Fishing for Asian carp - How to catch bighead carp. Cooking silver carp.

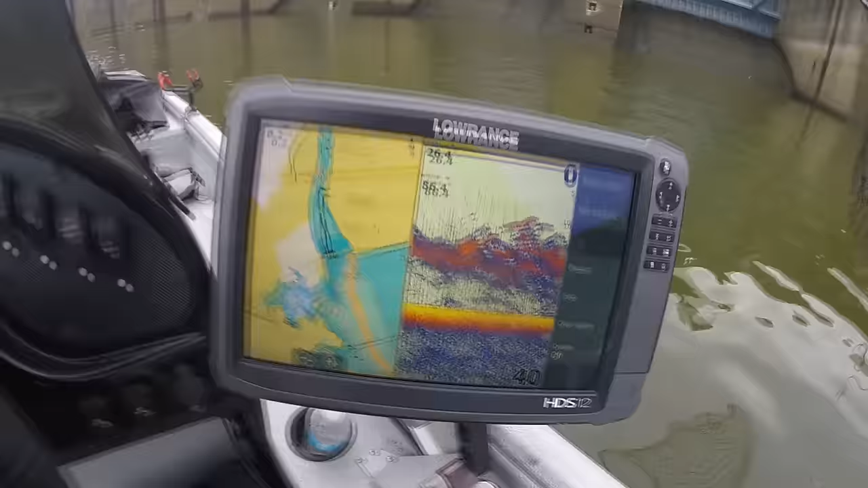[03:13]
fish finder was blacked out with huge schools of carp they were down deep and tightly packed together it just